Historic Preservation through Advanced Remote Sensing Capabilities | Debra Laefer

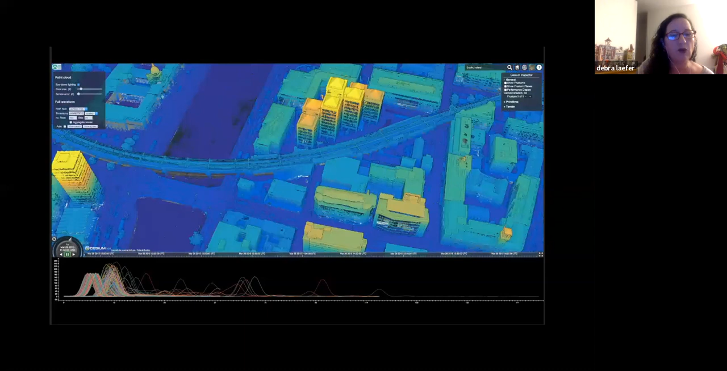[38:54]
these little squiggly things, that each of these represents a point. So what happens is the laser goes out and then the energy comes back and you get a distribution of that energy.
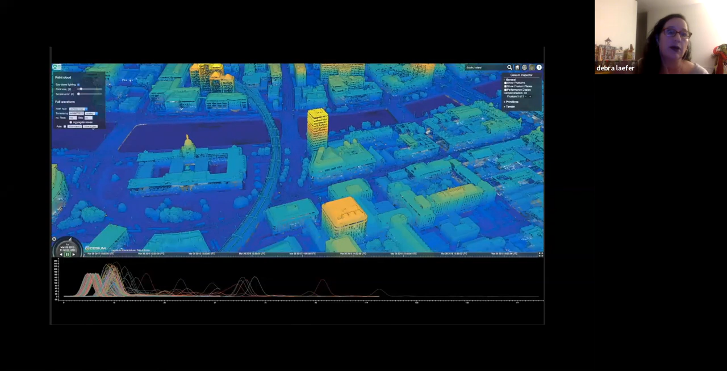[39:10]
So here's the helicopter. It's sending out these scans and the points are coming back.
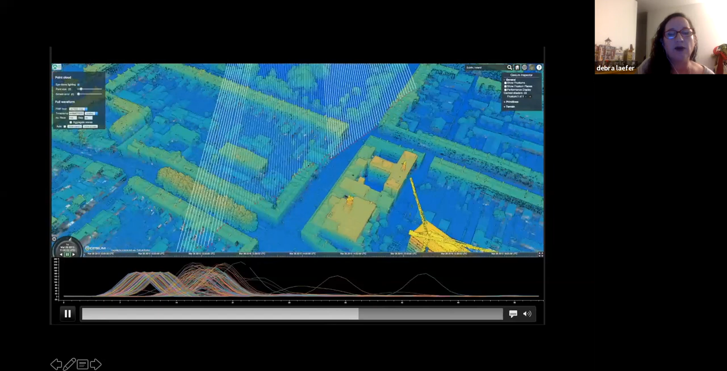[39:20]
And you're getting these kind of Gaussian looking waves. And then the commercial producers who are Regal or whoever your scanner is, are basically trying to harvest that top point.
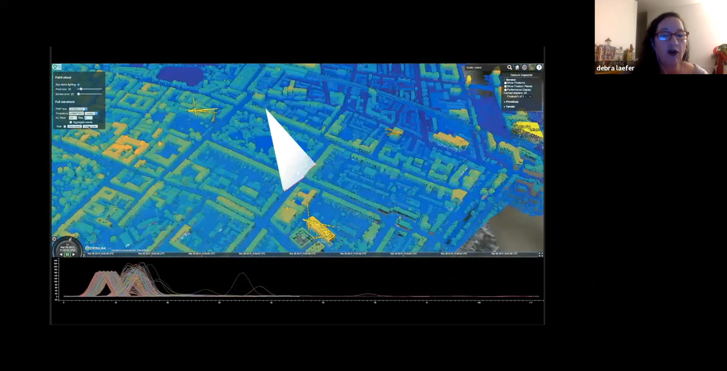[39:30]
And we know that some things happen, that sometimes there's multiple points coming back. Sometimes it's missing things. And that by having full access to the raw data, so people think about the point cloud as being the raw data, as opposed to some type of derived digital terrain or digital elevation model. But that's not true. That the real raw data is actually this full wave form. So we set up this database to start working with that directly.
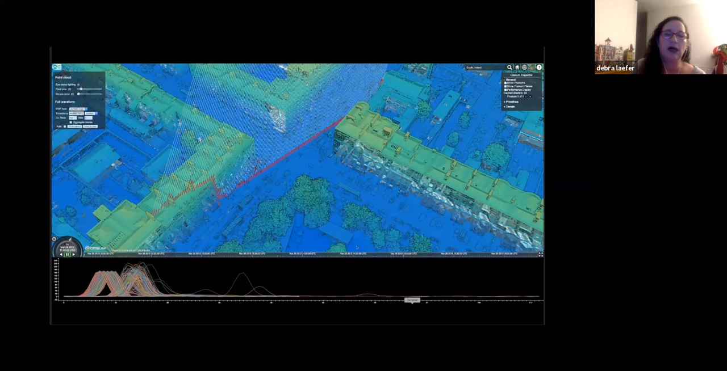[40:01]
Okay. So we're back looking at the Dublin 2015 data.
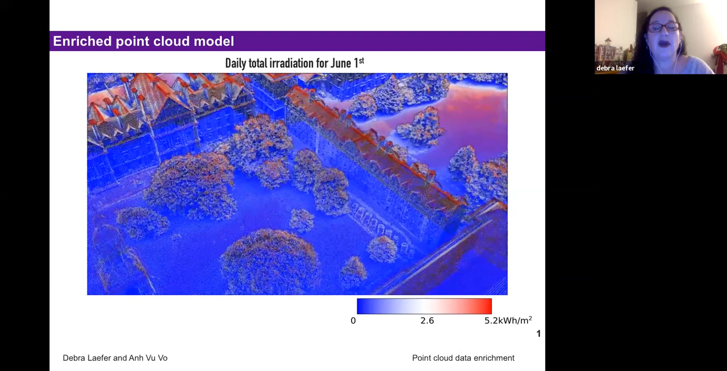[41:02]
12 hours per day with two readings per hour for 365 days of the year. So for every time that there was daylight being shown based on records from the local weather authority. And then based on that and this exposure where you're basically doing a ray casting, but now in distributed computing, we're doing that on each individual point.
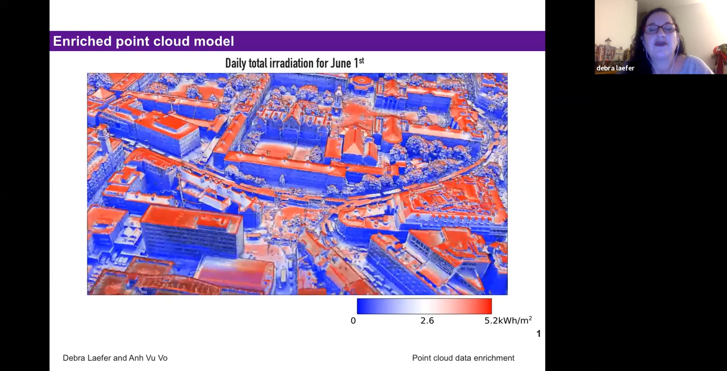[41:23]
So traditionally, people would take the data and they would create these models. And so you're introducing error. You're losing detail.
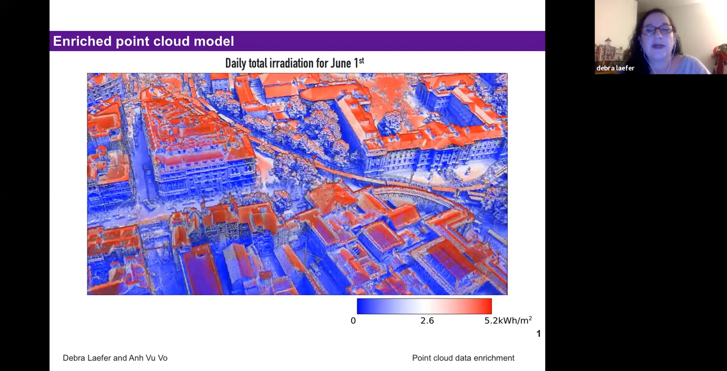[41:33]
But here we're actually doing it on the point. So for each point, we're assigning it a certain amount of surface area. We're kind of growing it a little bit. And then we're doing the calculation directly on it.
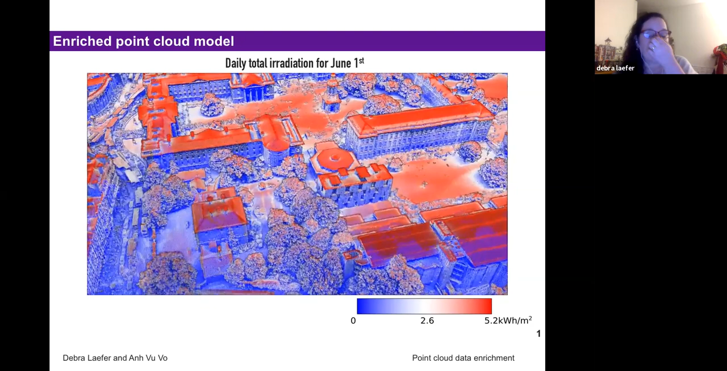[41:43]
I don't know with Columbia, but certainly there's a big discussion happening at NYU right now about something called embedded PV, where they're taking basically solar technology and putting it in the windows in hopes of being able to generate enough energy in that window for all the activities that are happening in that office. And this is a very active discussion that's happening. And so something like this becomes very useful.
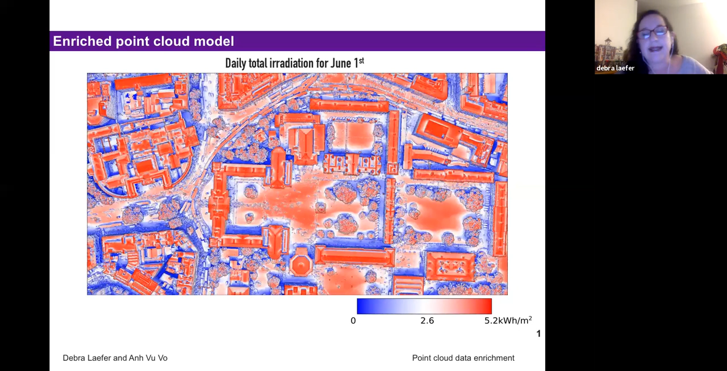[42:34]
So the solar radiation process took four calculations. So for every point, it got calculated four different times in four different ways. And instead of throwing out all that data and just kind of using the last piece of it,
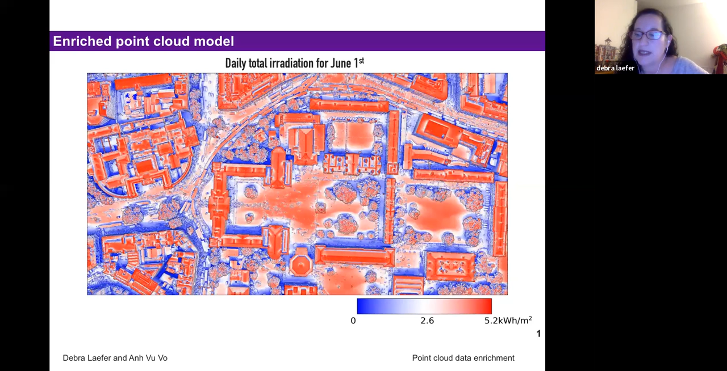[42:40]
what we did was we stored all of those interim results back onto the original record. And from that, it turns out that the second calculation that you do is that shadow analysis.
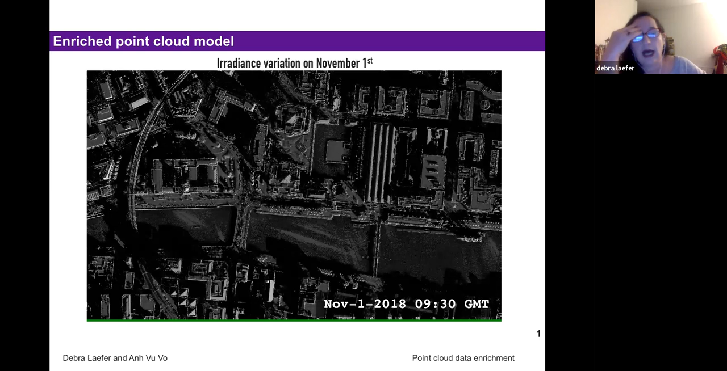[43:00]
And we could just take that and do a visualization on it. So again, this is not a photo. This is not a derived model. This is just that shadow casting happening on those points. And all of a sudden, from a right to light kind of environmental justice perspective, you can see who's not getting light, what would be the impact of introducing buildings into this area. And that on this winter day, so the solar one you saw for a day in June and this winter one in November,
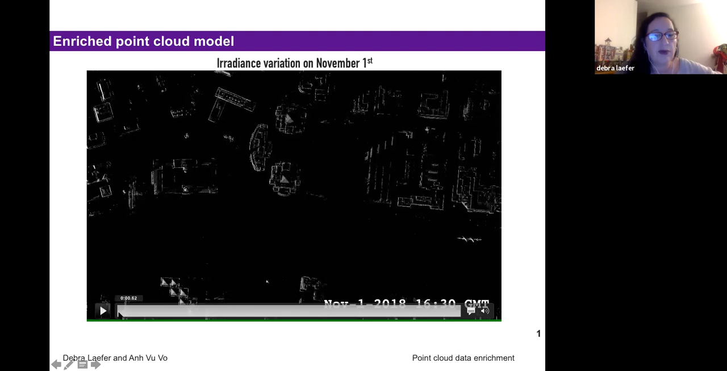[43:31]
that a lot of those small streets really did not get a lot of daylight during the course of this. And one really interesting thing that came out was that we were having buildings that were 300 meters away and only 60 meters high casting shadows into the study area.
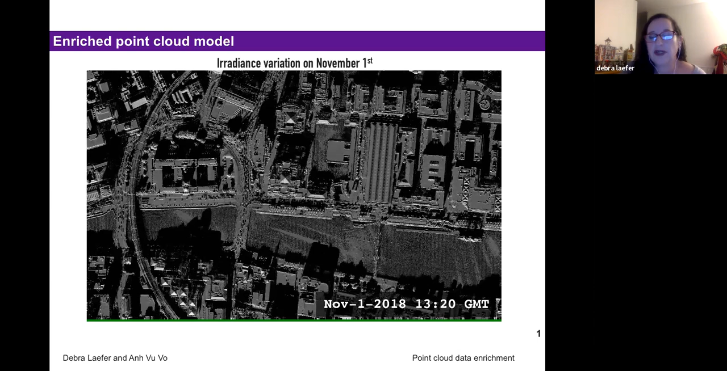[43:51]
And traditionally, what environmental engineers would do with this was they take the highest building. So let's say the highest building was 100 meters. And they say, okay, we're going to create this ring around this building of 100 meters. And that's going to be our study area. That's going to be our tile that we're looking at. And yet what we're finding is that, again, this is, you know, 60 times into 300. That's five times. So, you know, it's more than two and a half times greater than what people are traditionally using for the modeling.
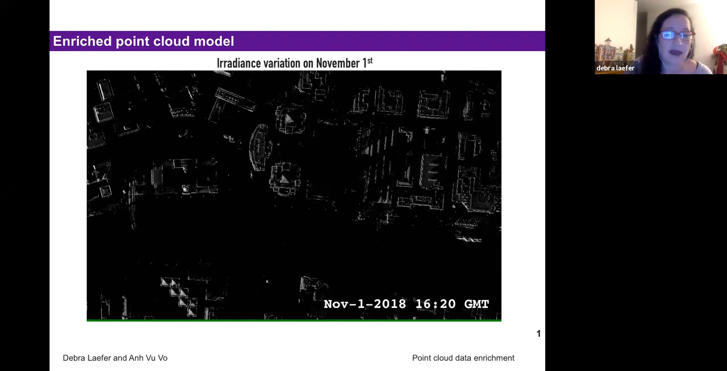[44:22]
And one of the reasons that this stuff is not happening or has not happened in the past is because people did not have the computing power.